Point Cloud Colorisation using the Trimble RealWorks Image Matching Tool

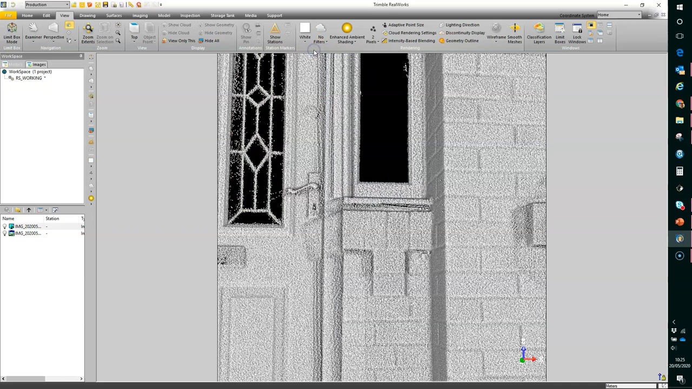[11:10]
Go back to the true colour.
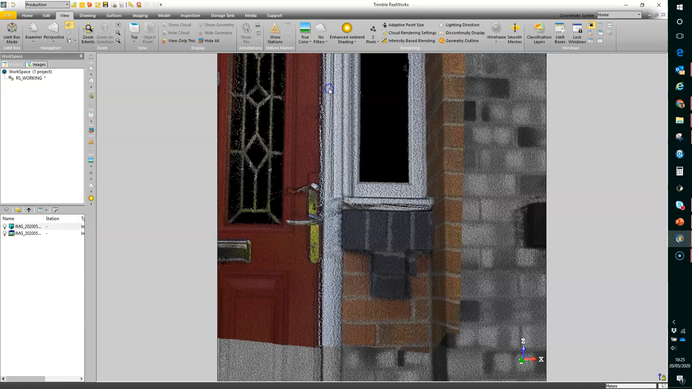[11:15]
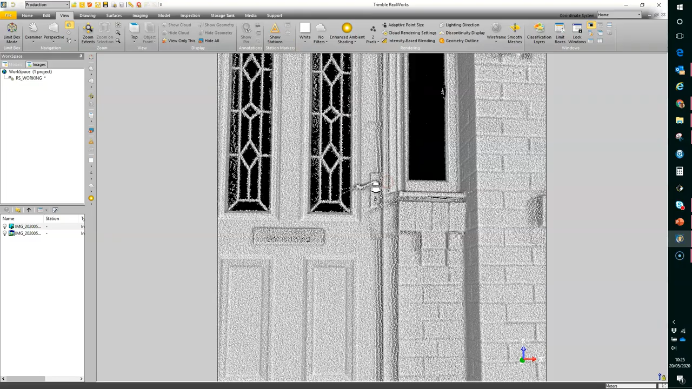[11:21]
Perhaps I'll take a look at the lettering over here.
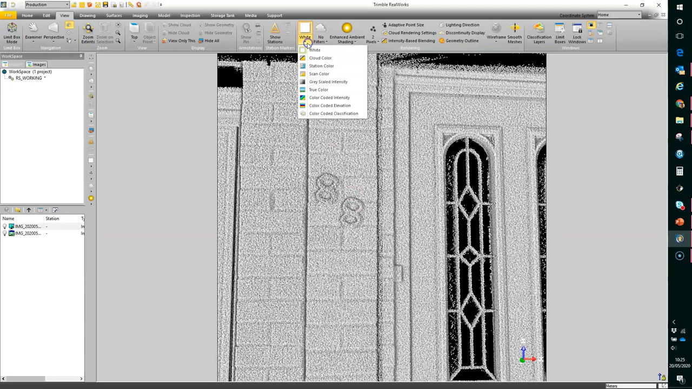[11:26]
Yeah, the match seems pretty good.
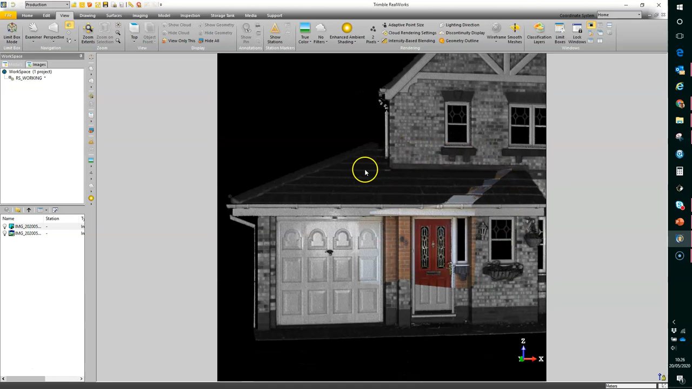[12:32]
it's much easier to do that.
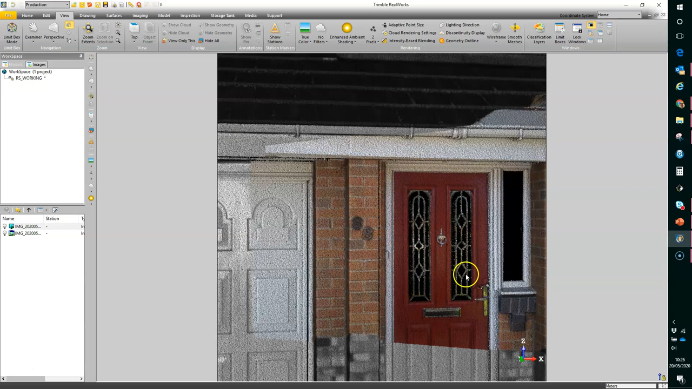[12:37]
And when you close in, you have to be a bit more precise in particular about where you place your markers.
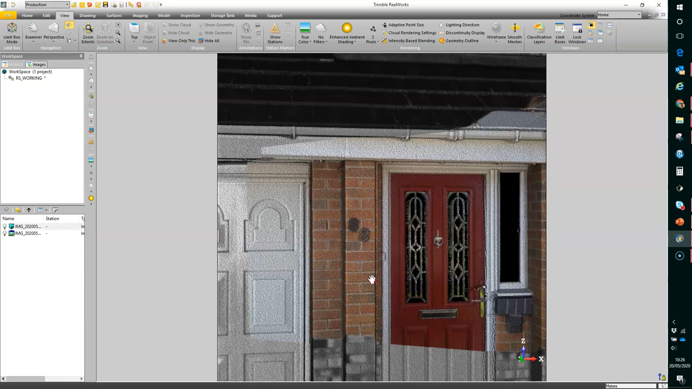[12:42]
So if I was happy with that one,
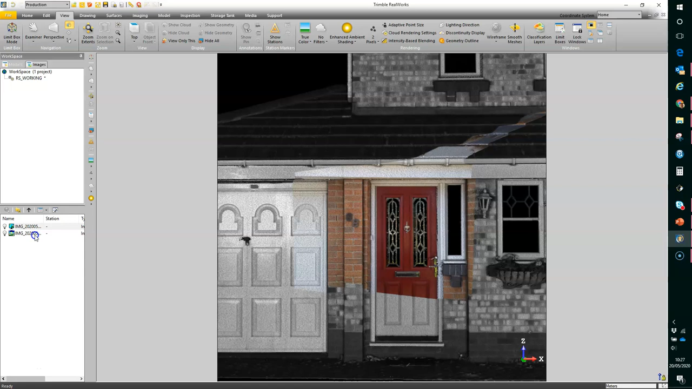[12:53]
I would then be able to go back to the matching tool and select another photo to apply.
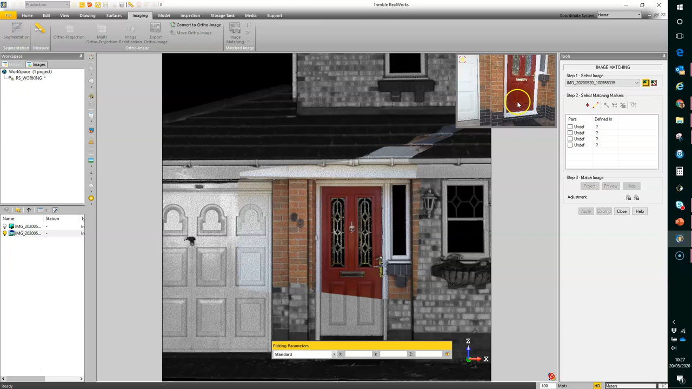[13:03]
So here I've got the base of the door, the base of the wall and the garage. So I'd be able to then add that colourisation by matching that photo to the to the cloud here and continuing on.
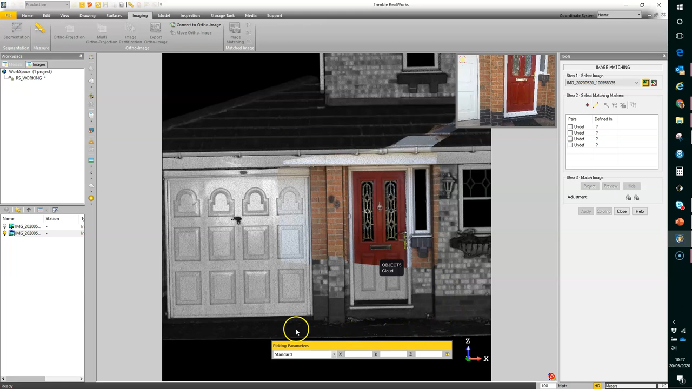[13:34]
Now, if I didn't want to colourise the points I've already colourised, then in that case, what I'd really need to do is segment out just the area that I do wish to colourise, because otherwise this colour here will overwrite some of what was colourised previously if that's just applied to the same cloud.